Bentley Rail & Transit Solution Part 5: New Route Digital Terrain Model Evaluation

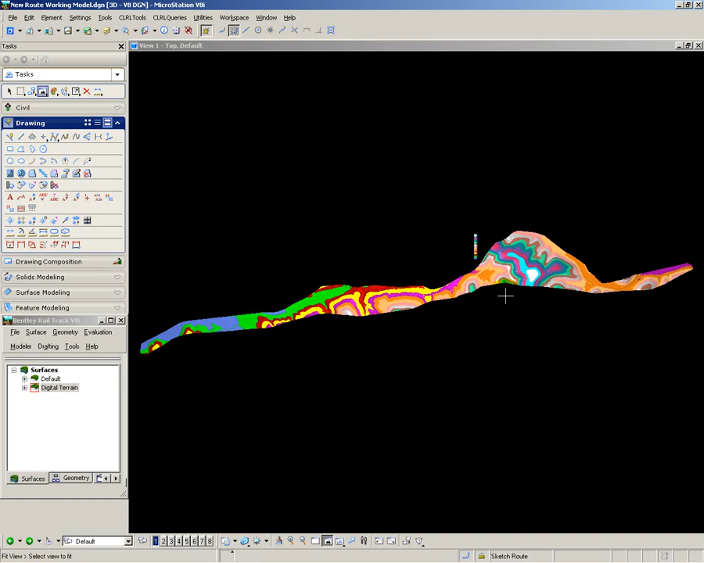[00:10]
I now want to start looking at alternative routes for my railway through the hilly area. To do this I have used Bentley Rail Track to display the DTM as colour coded elevations. And this allows me to look at the terrain and understand what is happening.
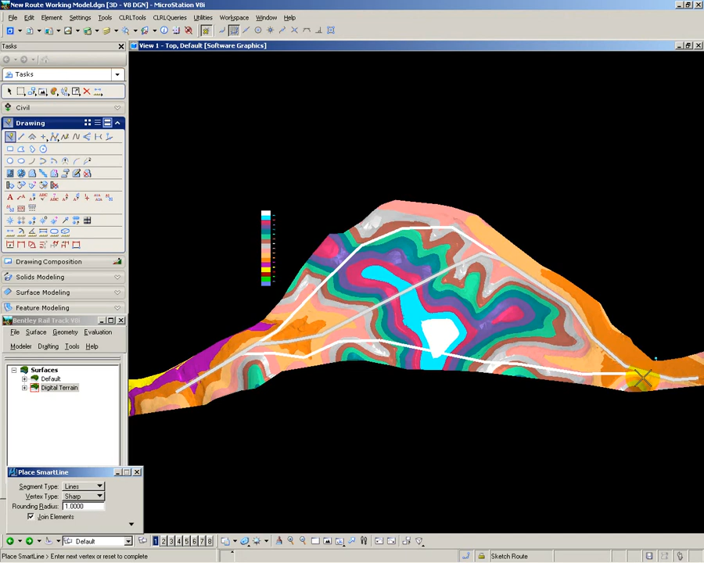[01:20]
So I now have my paths defined for each of the routes. Now I'm going to use the evaluate profile tool inside Bentley Rail Track to create a profile along these line strings that I've created.
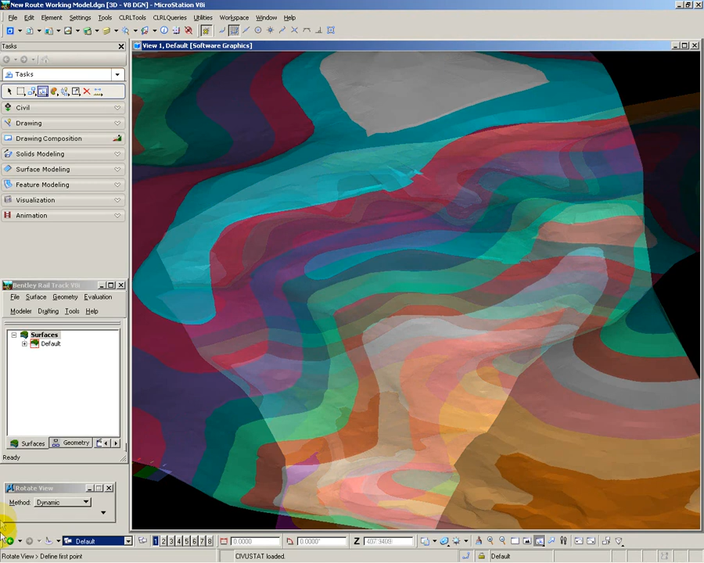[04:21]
To do this, I use the tools in MicroStation to fly around the model to look at the portal sites in 3D perspective. Here are some examples of the various views that I have taken. In summary, we have used a combination of tools in MicroStation and Bentley Rail Track to start forming an